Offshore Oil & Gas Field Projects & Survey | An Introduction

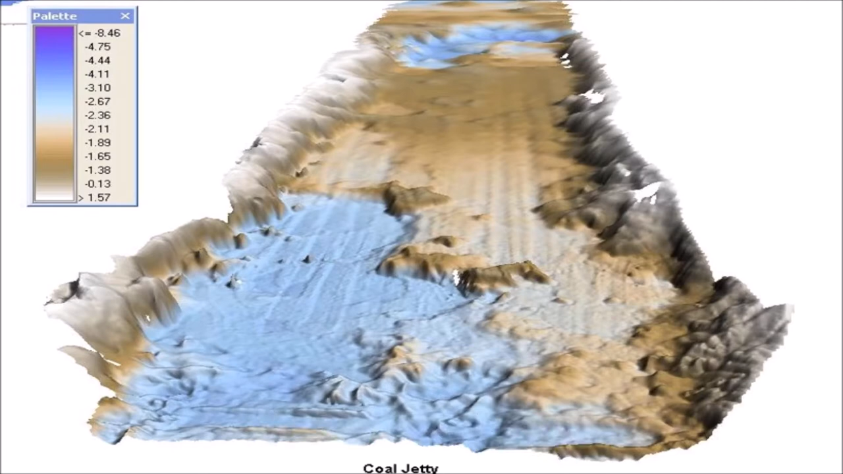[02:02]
In this survey, we collect data about seabed that is depth and what is on the seabed.